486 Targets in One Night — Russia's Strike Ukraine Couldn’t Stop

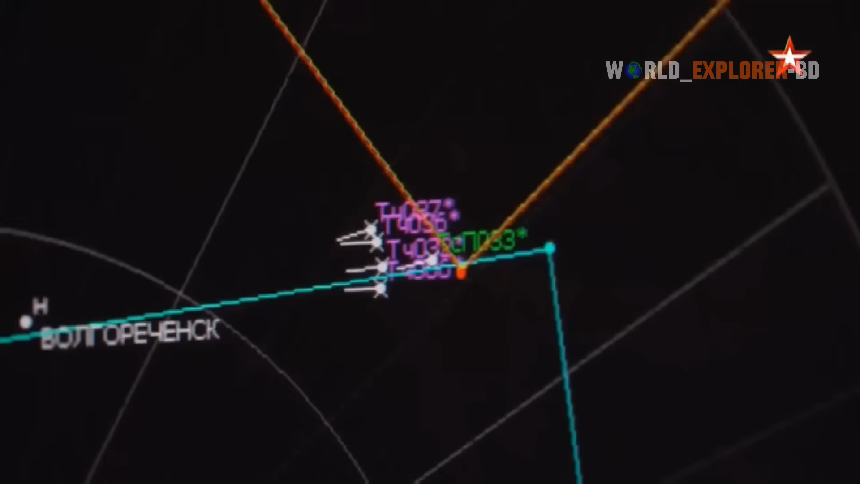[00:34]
radar operators across the country watched their screens flood with unprecedented activity.